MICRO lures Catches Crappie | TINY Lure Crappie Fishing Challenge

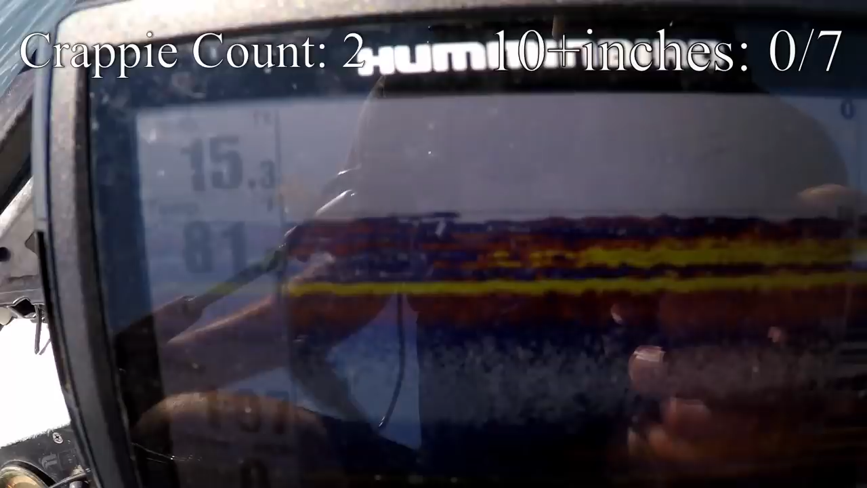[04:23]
Just ton of them right below the boat. Oh, there's a fish I was messing around showing you what was below the boat and oh no